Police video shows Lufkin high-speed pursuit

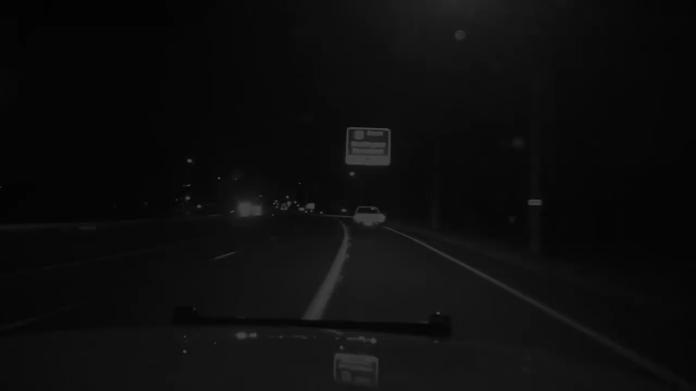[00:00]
Looks like we're taking the Deadman exit standby for direction travel. We're still going. It's really smoky and it looks like you may have blacked out. Maybe a 10 would be negative. We'll turn on the Spring Lake, I think.
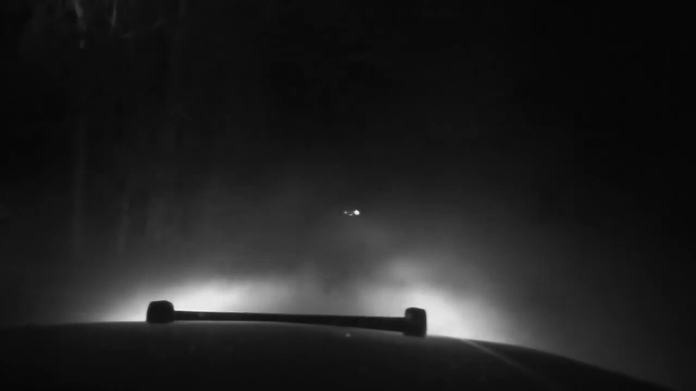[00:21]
Alright, we're on Spring Lake Drive at number 4, Spring Drive now. Hey, get on the radio and have some kind of give us some space. Hey, Brody, tell someone to back off a little bit. I think you have a big issue.
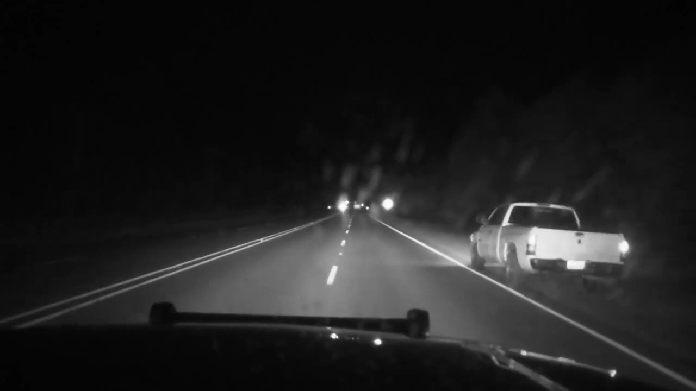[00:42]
We're going to try to pit. We're going to try to pit. Yeah. We're just going to tell them to get a little bit of space.
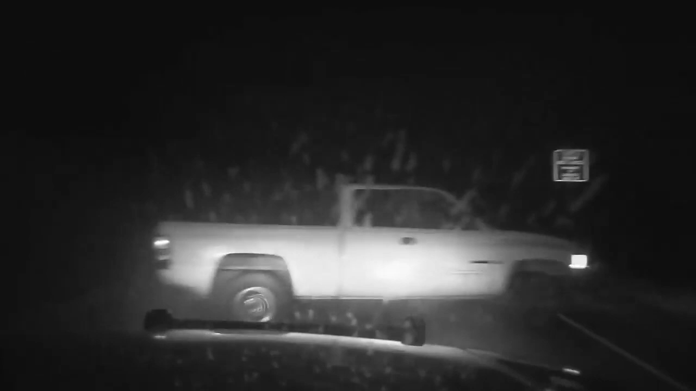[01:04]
Let me shake our hands! Let me shake our hands! Hands up!
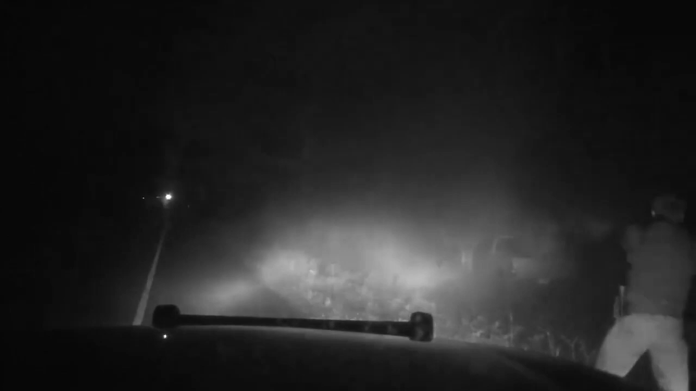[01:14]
I got covered, please. Get that on your face! Get that on your face! Get that on your face!